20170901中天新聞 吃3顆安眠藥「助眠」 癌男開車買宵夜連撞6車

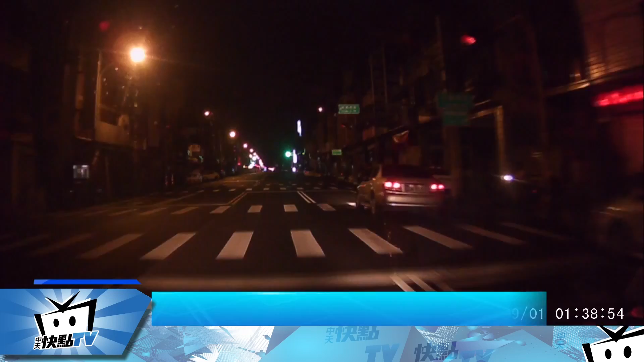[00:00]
民眾開車追在後方大喊提醒駕駛輪胎破了但是他像是沒聽見